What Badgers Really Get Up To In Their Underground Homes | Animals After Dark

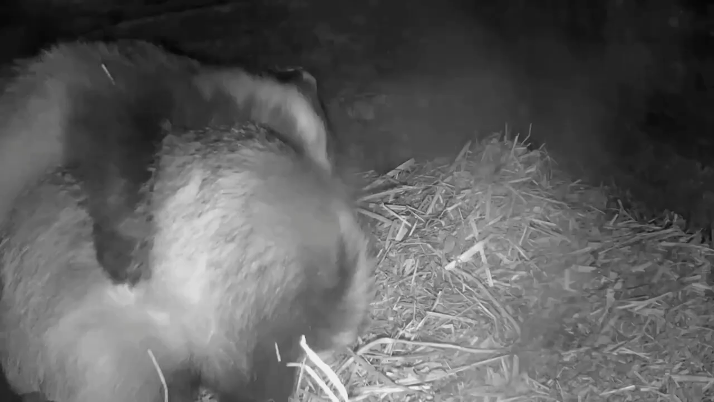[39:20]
Tonight, it's not all badger bliss though. As with any siblings, they don't always get on. So you can see a lot of rolling around, pushing each other, bickering.
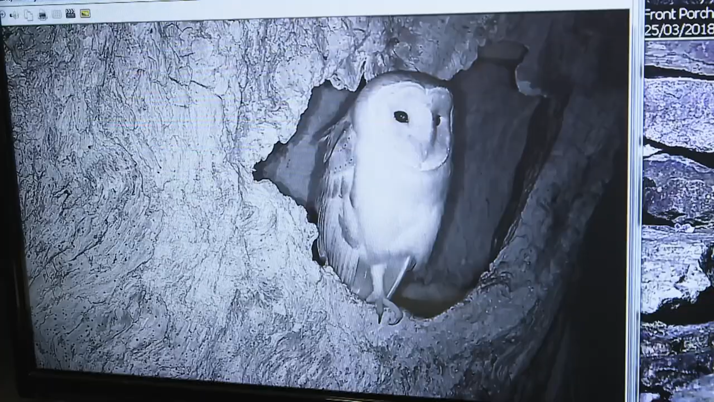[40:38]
So we've moved into the house to find an incredible array of cameras to help us on our search. This setup is amazing, Rob.